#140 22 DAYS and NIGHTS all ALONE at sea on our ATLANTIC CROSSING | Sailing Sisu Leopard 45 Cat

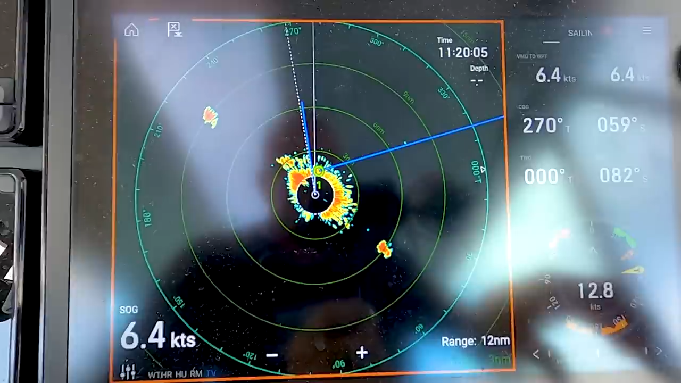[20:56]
And the The Raymarine has this function of saying We
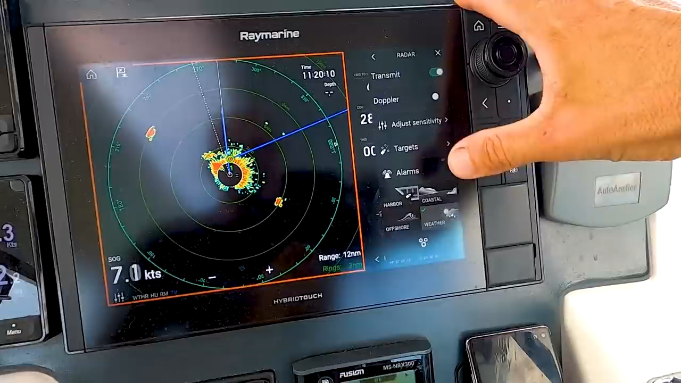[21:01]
can go into weather mode So we selected weather mode And it just makes
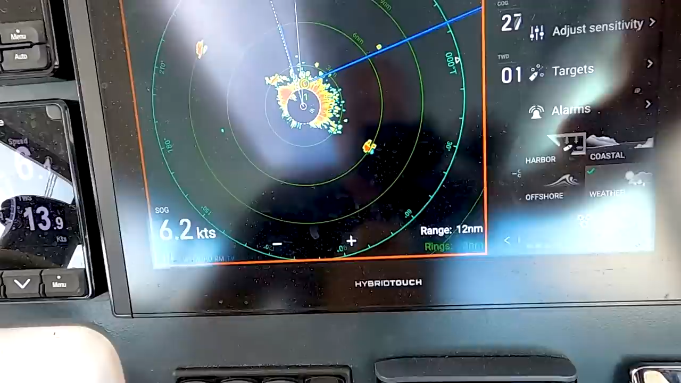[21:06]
The water show up a little bit more clearer So we can see
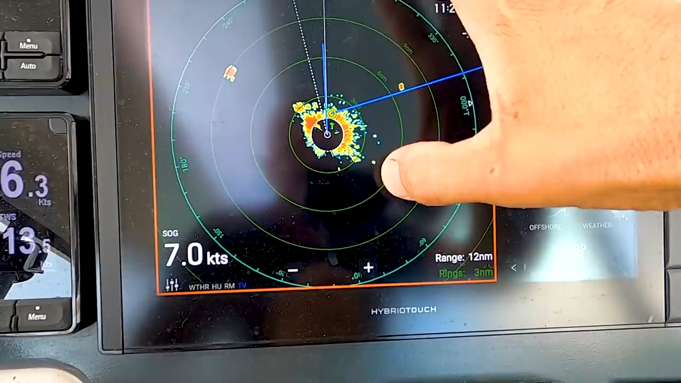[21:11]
There's a squall There's another one coming That one is already passed And
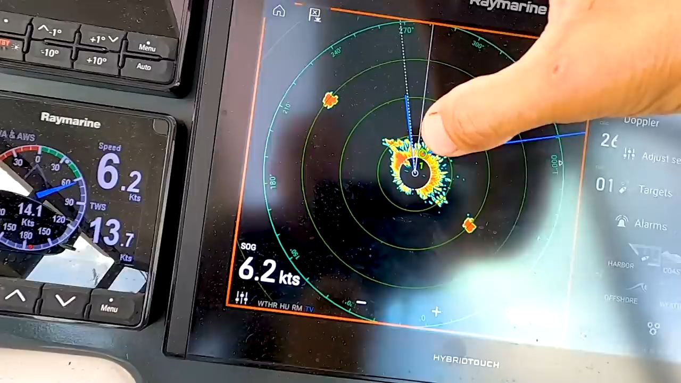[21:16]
the one that we're just going to miss is this one here So this All of this Right around us Is basically all
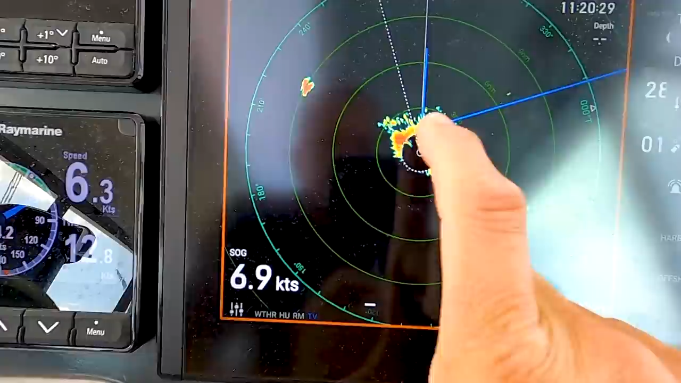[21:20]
Is the sea state that's not so cool
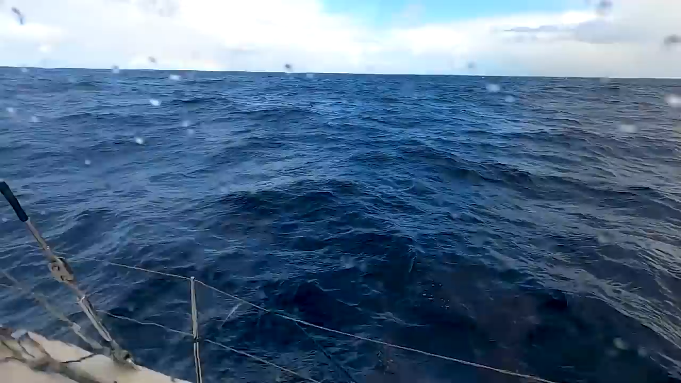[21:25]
And that's why we're going up and down As you can see It's like Really
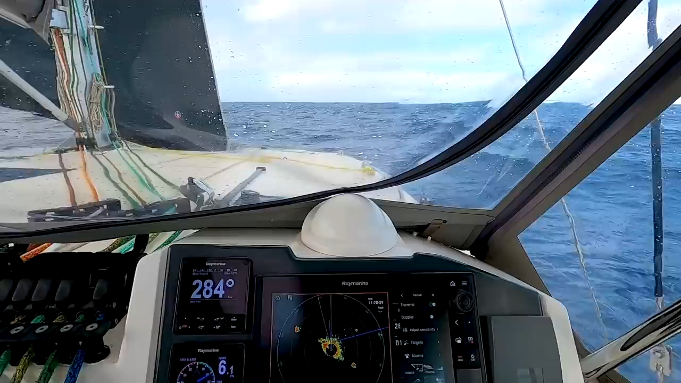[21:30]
Bouncy out here
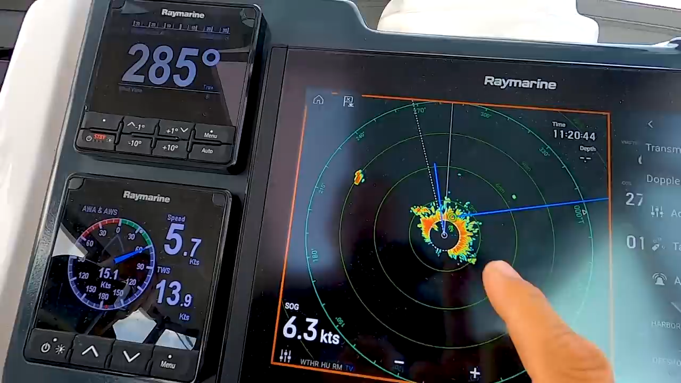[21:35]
But yeah So we We're just going at the back of that one So I'm now trying to maneuver So that we just
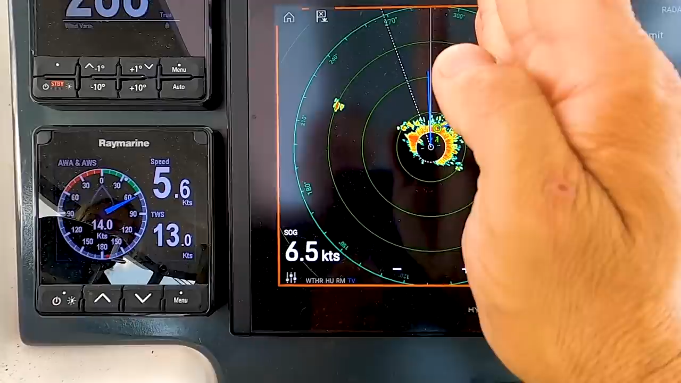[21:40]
slip past it All of them is actually moving in that direction Yeah The winter has picked up
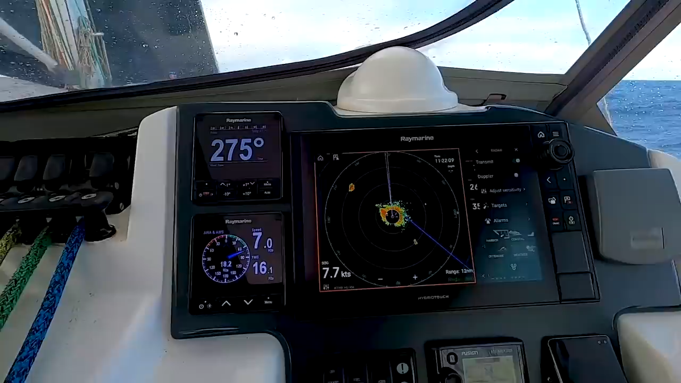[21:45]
So from
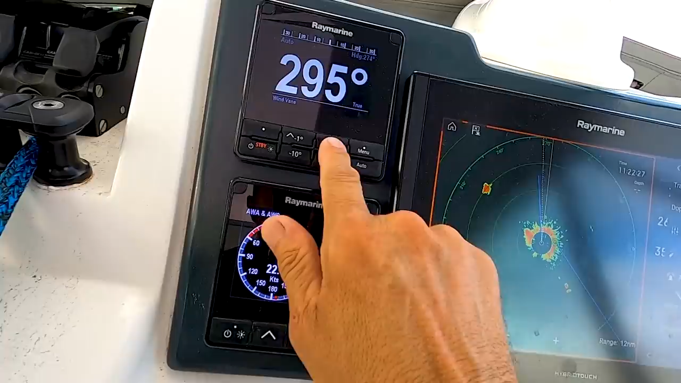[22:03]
5 degrees That way And I depower the main So the main is not going anywhere We need to